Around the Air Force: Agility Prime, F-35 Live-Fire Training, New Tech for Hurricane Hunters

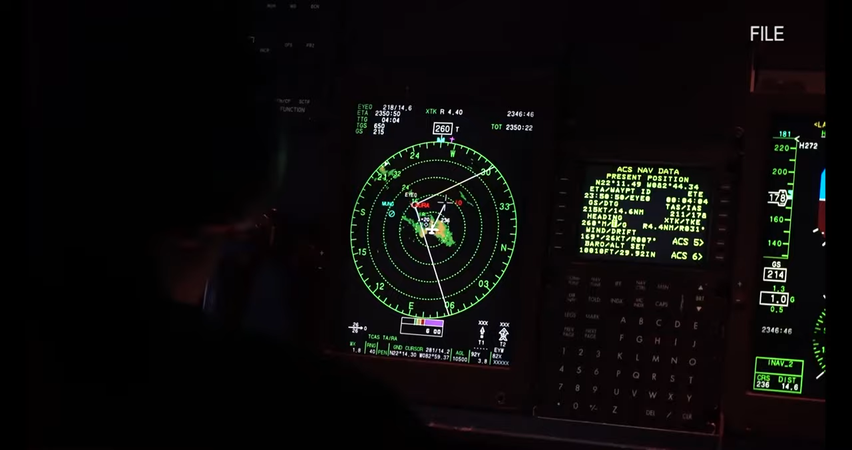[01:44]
Sending real-time radar images from inside a hurricane will benefit officials on the ground when issuing watches and warnings. Compatibility testing of the system is complete.